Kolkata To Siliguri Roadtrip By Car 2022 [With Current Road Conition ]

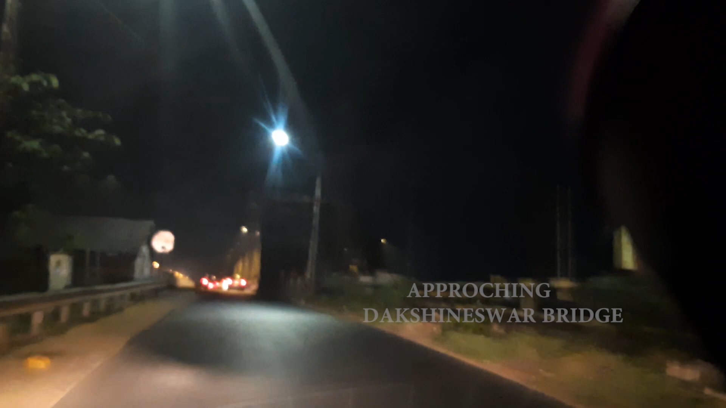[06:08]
मारे खर्था जखण जाए तो ए दिक दीए जेते हाए डानलव दीए फ़ंग भाल लागे दाको एए ब्रिज दोखिनेशार ब्रिज
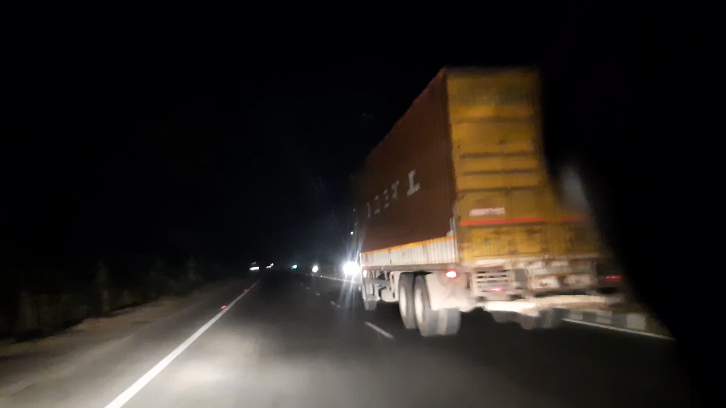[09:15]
तो रास्ता की लेविलेर फाका देखे छो गाटा प्रो शम्चम बच्छे मने अटाओ काड़ी नेश्टू आमादेर काड़ी चाहिए पुरो अन्थो काड़
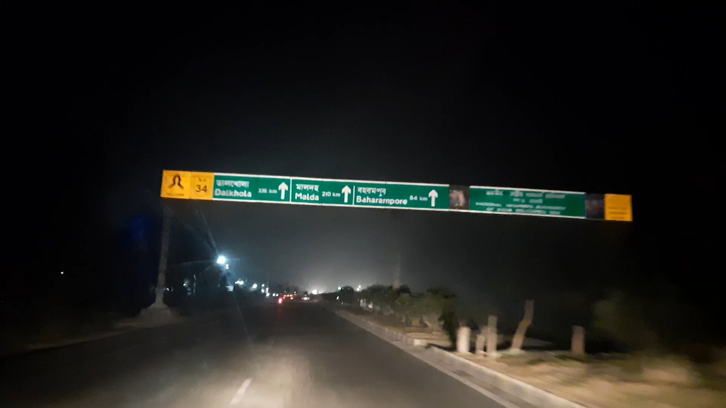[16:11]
माल्दा दूशो 10 किरो में जार